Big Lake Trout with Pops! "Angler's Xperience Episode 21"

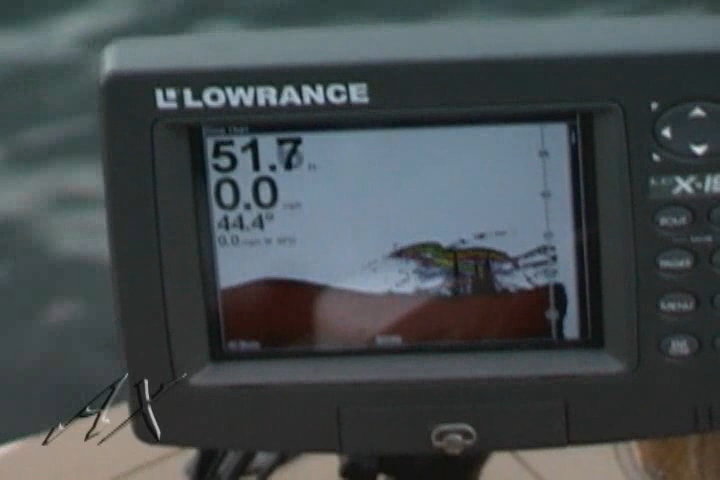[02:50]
Anything that's a fish, which the graph is picking up off of the swim bladder, will come back in an echo to me with these big fish like this.
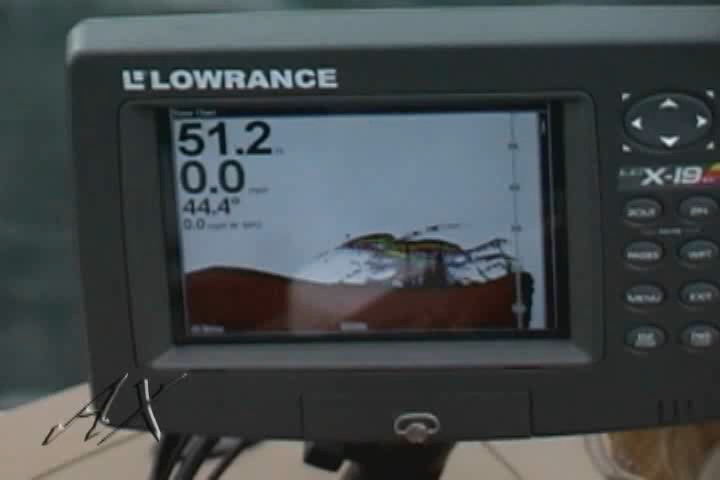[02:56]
There'll be a green, small green arch there.
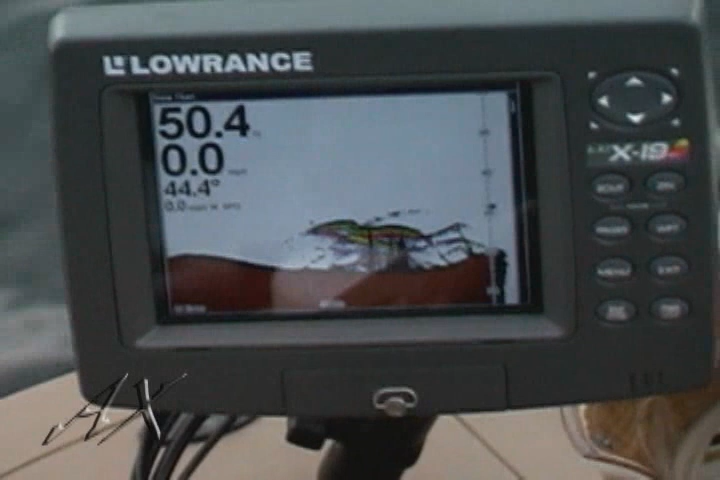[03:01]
And with the standard black and white graph, you just cannot see those fish. They will look like a rock. They blend right in with the bottom.
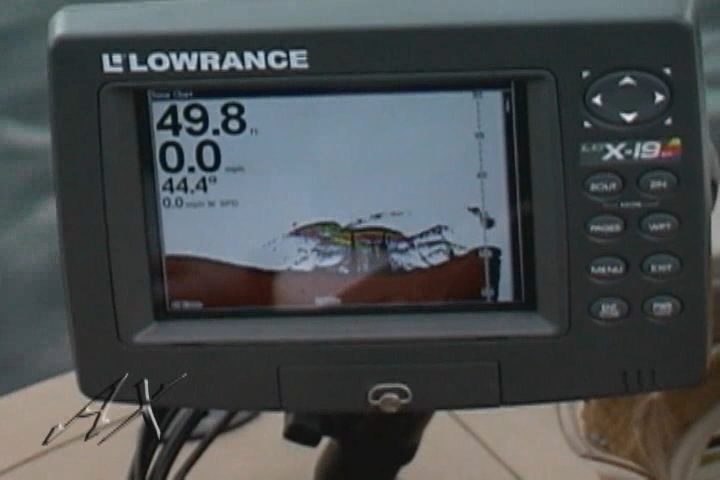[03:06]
And these Lakers, just like Lakers and walleyes, they'll be right down on the floor a lot of the times. In a standard graph, you just won't pick them up.